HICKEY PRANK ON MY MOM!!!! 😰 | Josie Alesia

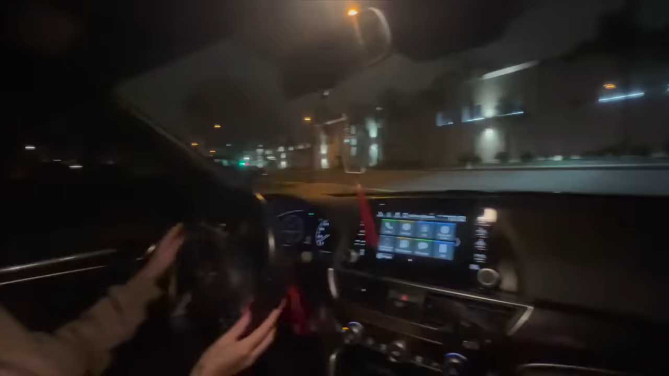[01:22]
you're turning left but go go closer uh-huh look all right are we good we're good we're good we're good go go am i gonna make a right yeah yeah yeah
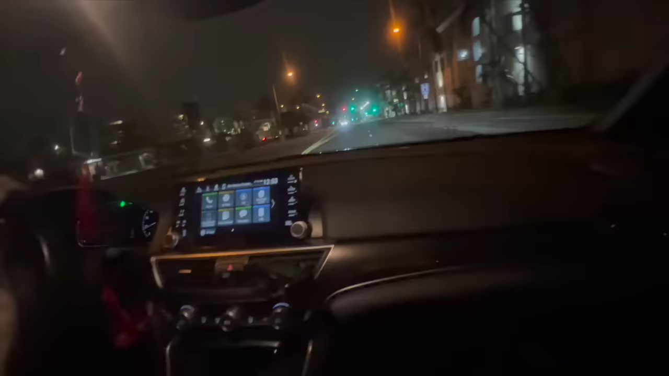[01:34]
oh my god no you're good you're good at the light yeah oh my god the freaking
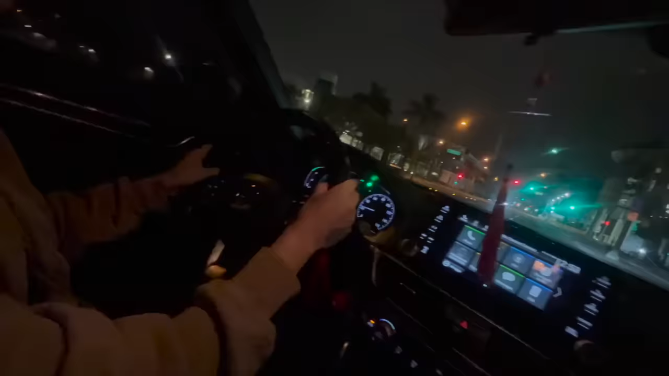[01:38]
los ops oh my god the cops and make a right
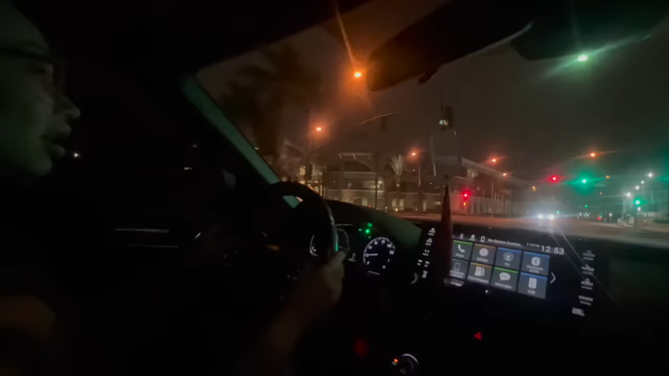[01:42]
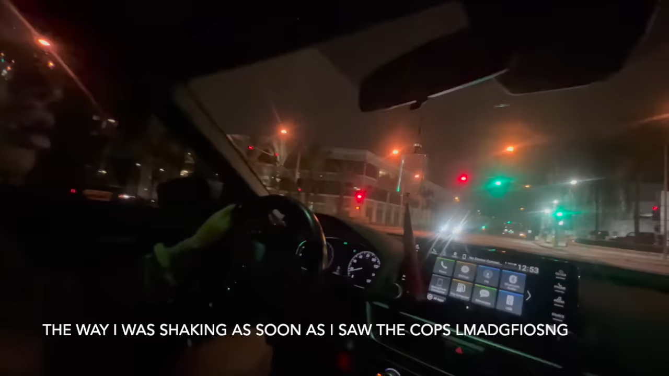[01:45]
oh my god the cops were there okay no i'm scared left turn
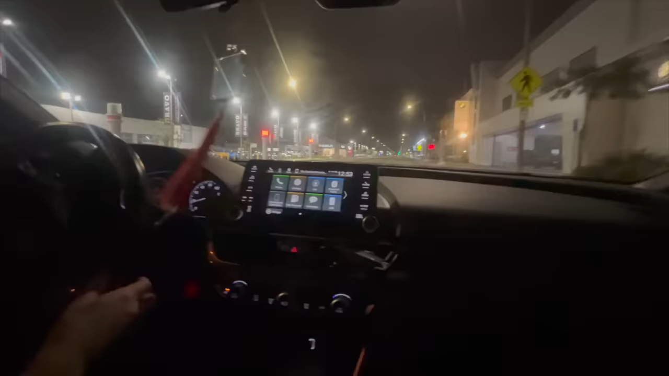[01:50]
what the light uh no left turn signal to go on the other lane oh yeah that was so scary the cops were literally right there are they gone